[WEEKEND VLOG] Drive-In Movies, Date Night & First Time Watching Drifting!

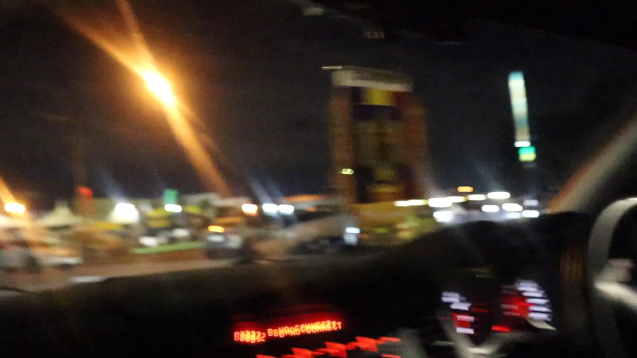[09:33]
Oh wow. So there were two car meets that were going to watch movie time.
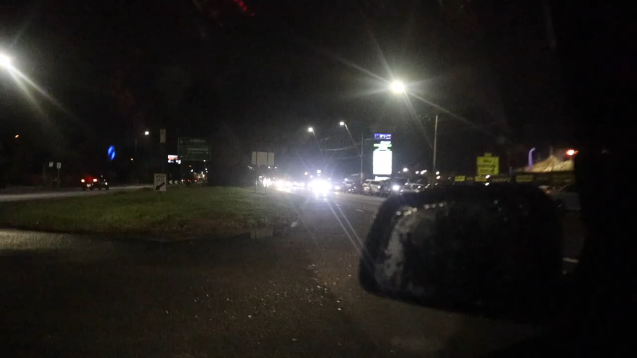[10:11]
Only a few cars lining up.